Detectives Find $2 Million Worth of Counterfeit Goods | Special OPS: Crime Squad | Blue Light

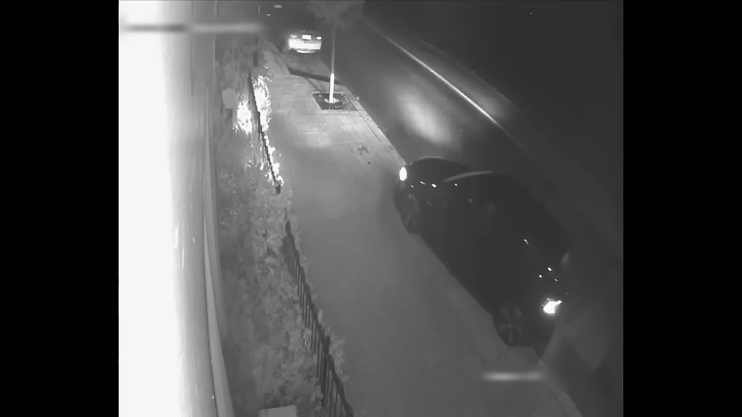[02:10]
The CCTV had captured the entire event, including the moment the victim's car arrived, and he got out to make a phone call. Now, that's really important to us. Who was he phoning at the point prior to him being murdered?
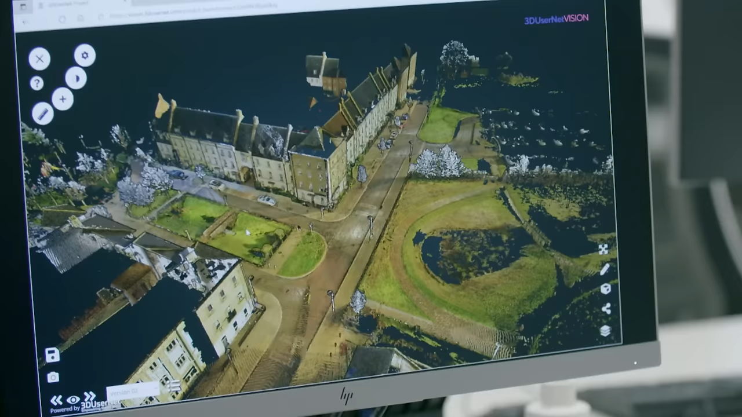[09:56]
We capture the scene in its entirety digitally.
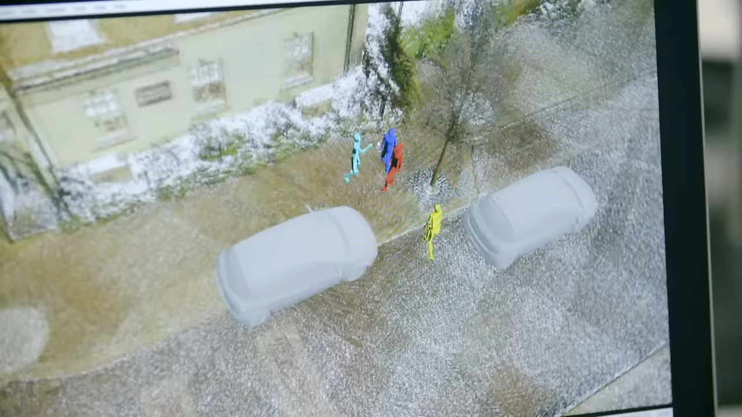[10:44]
the group of other people we see this little white flash over here. And that's actually our first gun flash.
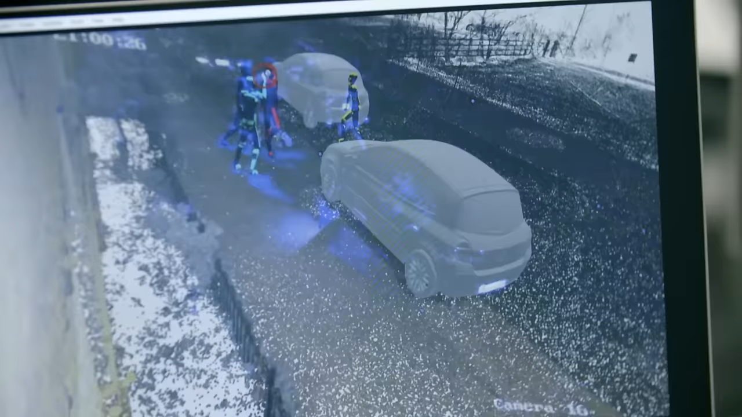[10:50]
And we can freeze it at each of those flash points and we can start to show where those people were.